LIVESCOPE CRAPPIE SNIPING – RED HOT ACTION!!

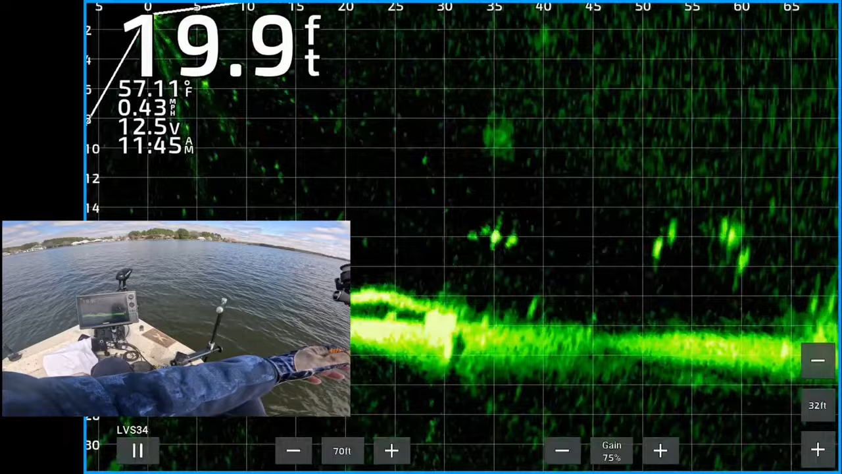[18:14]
On screen: depth 19.9 ft, speed 0.43 mph
there's a bunch a crappie all over the place some kind of fish which one am I going to cast to there's my jigging weight
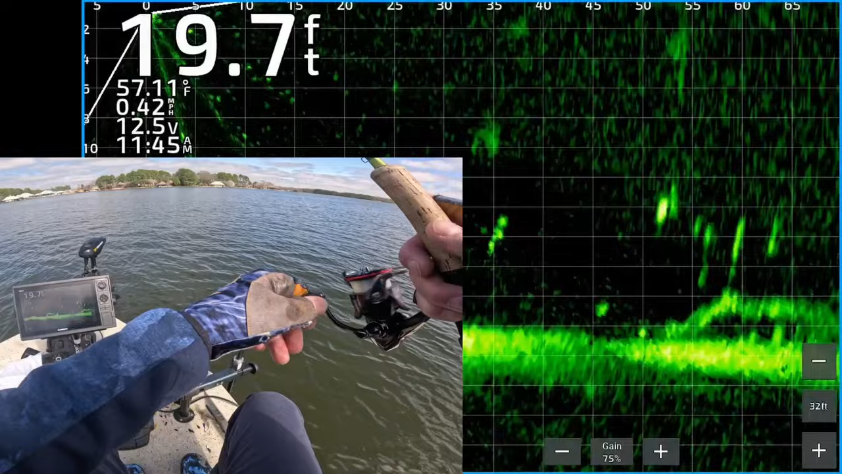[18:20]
On screen: depth 19.7 ft, water 57.11°F, speed 0.42 mph
coming right on top of that one good one I hit him on the head he's already eaten it got that one 50 feet out yes hope it's not a catfish that is a crappie oh my goodness is it ever
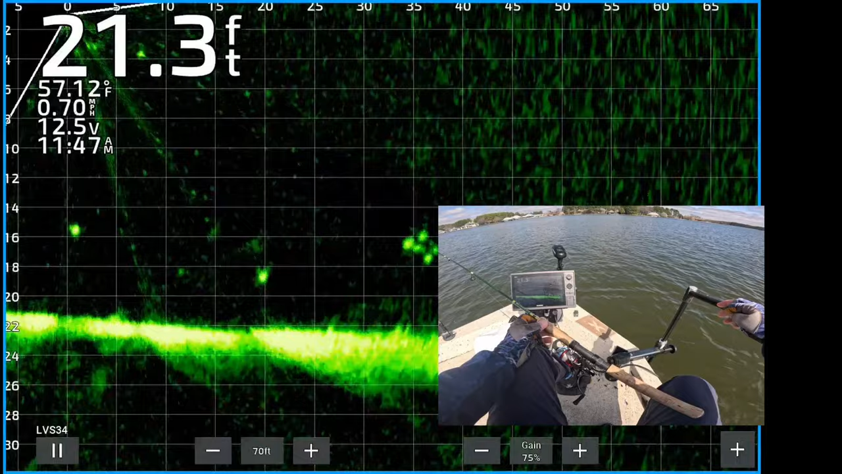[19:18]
On screen: depth 21.3 ft, water 57.12°F, speed 0.70 mph
there's a good one about 15 16 feet from the boat about 5 feet off the bottom there's my jigging weight coming down to it come on dude let's eat it get that transducer lined up oh there we go that's looking good where'd he go line it up there we go he's coming up to get it got that one right under the boat yes good night he came up and got it oh god small one I would have kept that
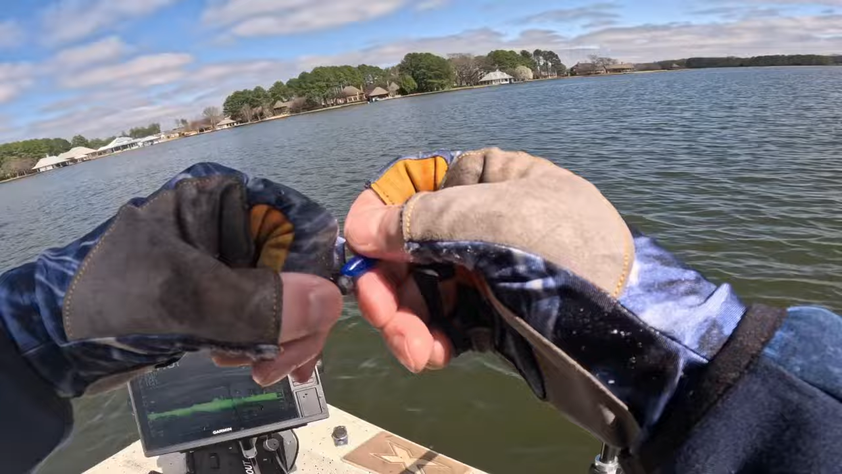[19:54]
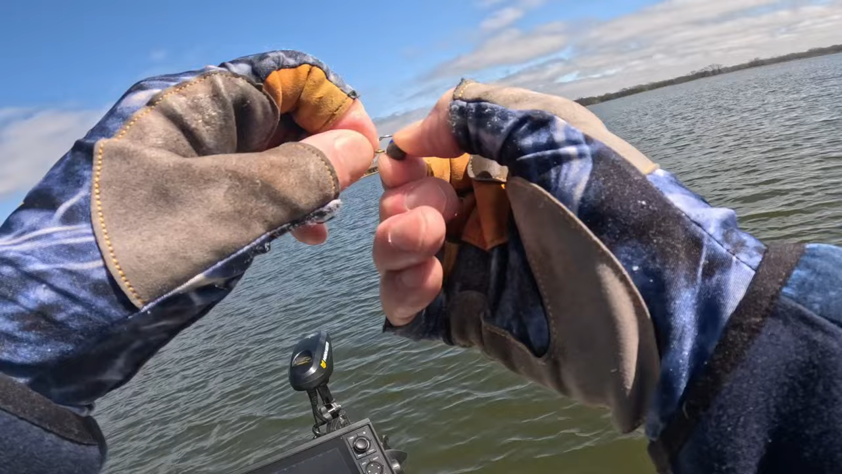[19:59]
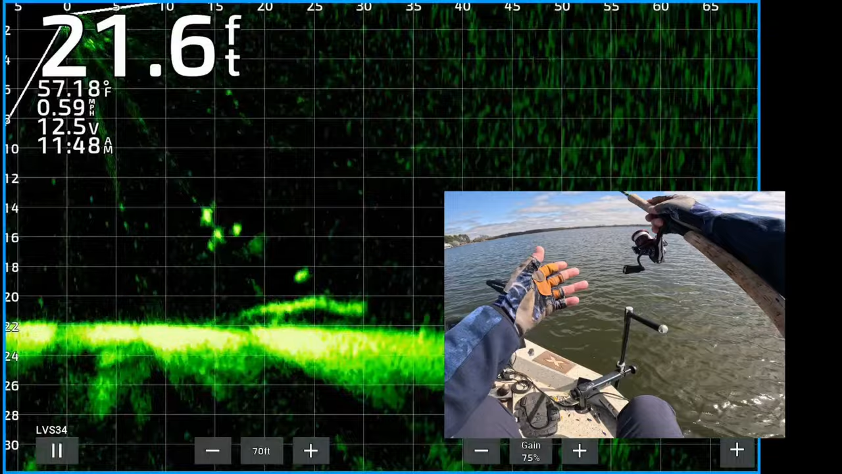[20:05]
On screen: depth 21.6 ft, water 57.18°F
there's some more crappie there's one right above about 4 or 5 feet off the bottom I'm going to drop it down to him see if he'll eat oh look at that one right there there's even bigger one yeah let's drop it on him right there line it up oh my goodness yes he's turned yes got that one right on the boat good night that was a good one yes
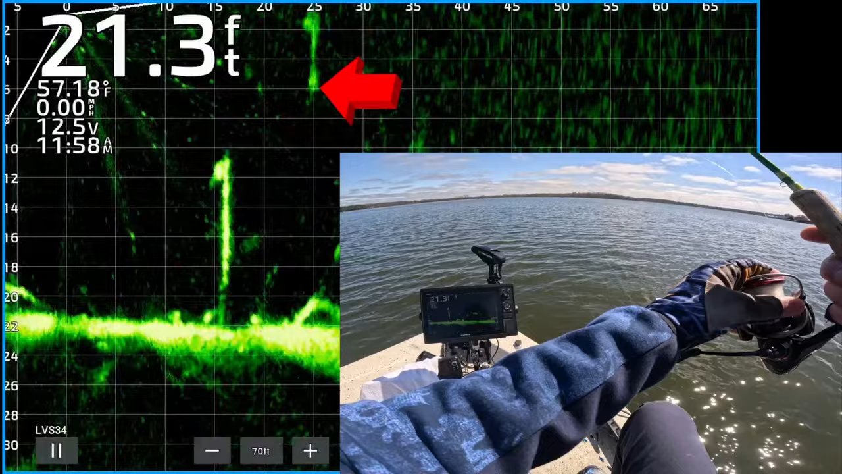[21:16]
On screen: depth 21.3 ft, water 57.18°F, speed 0.00 mph
there's my jigging weight coming down to it see if I can drop it on there without getting snagged in the tree
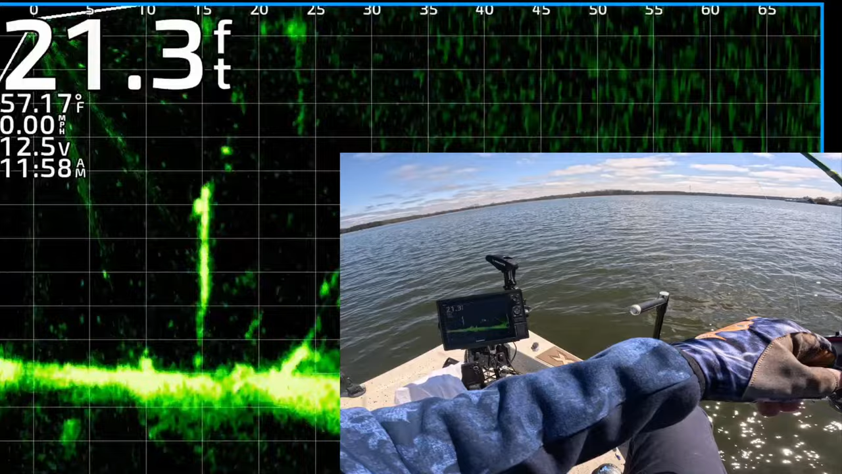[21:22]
On screen: depth 21.3 ft, water 57.17°F, speed 0.00 mph
he is right up against it I'm going to drop it right there oh he didn't see it get it out there and throw it again oh wait there's another one right there
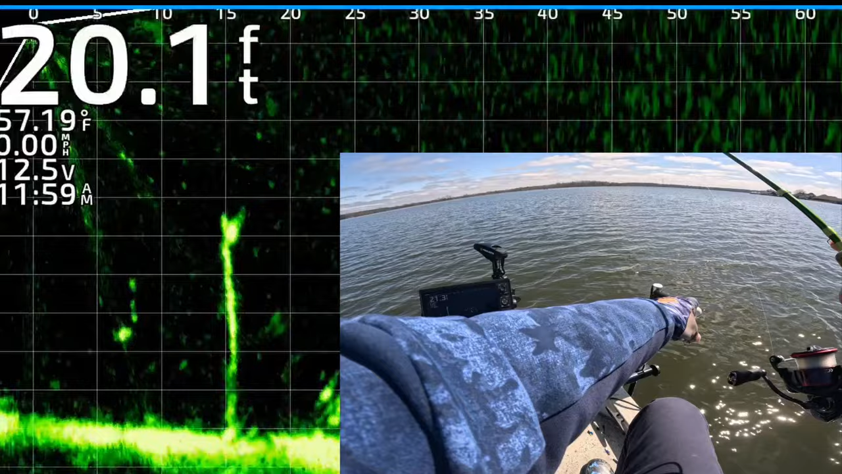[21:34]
On screen: depth 20.1 ft, water 57.19°F
let's go back to that crappie by the tree right there he's a little bit away from it now that'll make it easier to get him there's my jigging weight about to get on top of him he saw it he's chasing it yes get it got him yes that's the one I was trying to catch oh he got around my trolling there we go
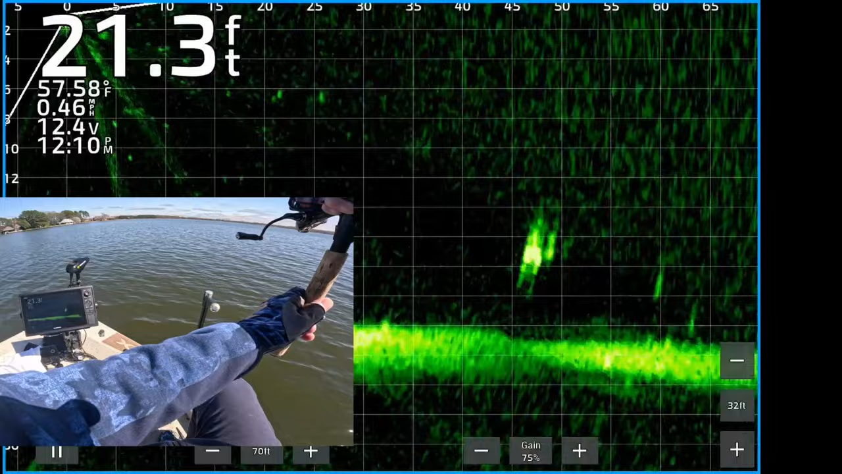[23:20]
On screen: depth 21.3 ft, water 57.58°F, speed 0.46 mph
a bunch of crappie about 48 feet from the boat or some kind of fish there's my jigging weight coming down to them I'm hoping they're crappie about to get on top of them whatever they are let's bring it on top of them and shake it there we go yes one of them ate it I got that one small I think that's a catfish dang no that's a crappie
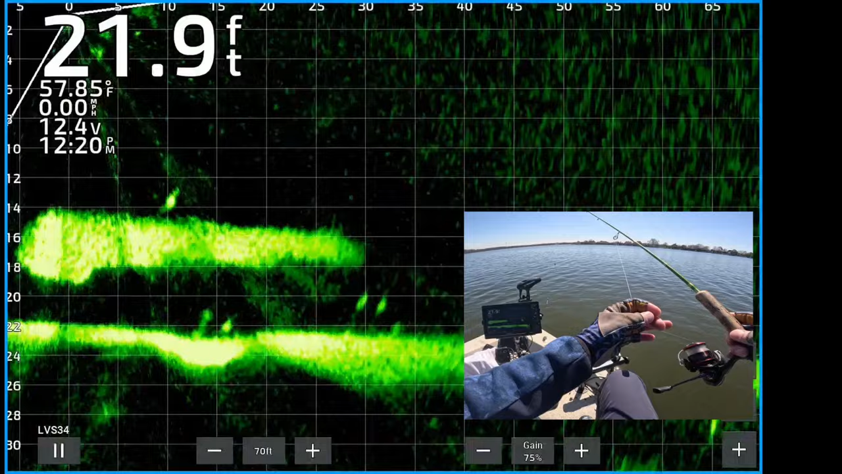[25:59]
On screen: depth 21.9 ft, water 57.85°F, speed 0.00 mph
there's a nice crappie right on top of that school of shad it's about 25 feet wide it's amazing that they'll eat a jig when they've got all that shad around there's my jig right on top of him let's see if he'll he'll eat it oh he saw it he's already coming underneath it oh my goodness boom got him